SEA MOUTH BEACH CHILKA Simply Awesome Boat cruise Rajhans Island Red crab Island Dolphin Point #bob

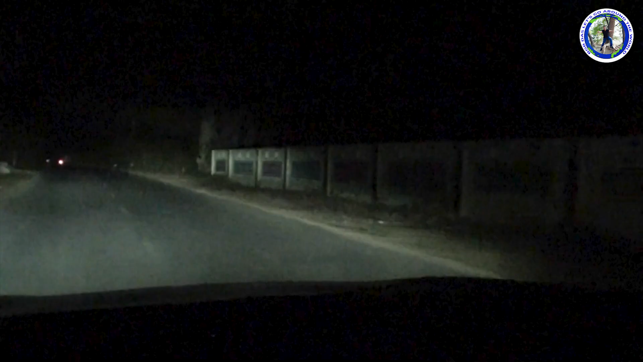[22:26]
একটা অবাক কাণ্ড আমরা দেখছি, এই রাস্তার উপর পুরো ষাঁড়ে ভর্তি।
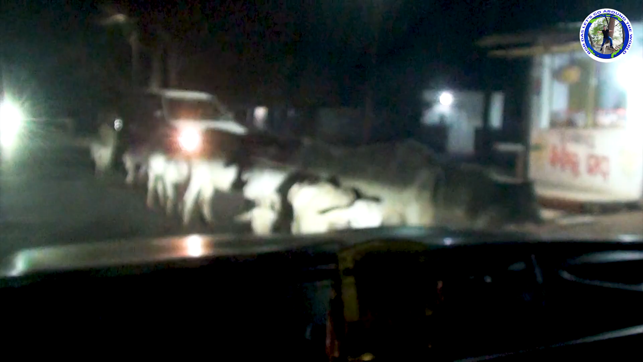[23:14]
15-25 কিলোমিটার জুড়ে কন্টিনিউয়াসলি ষাঁড়গুলো রাস্তায় দাঁড়িয়ে আছে।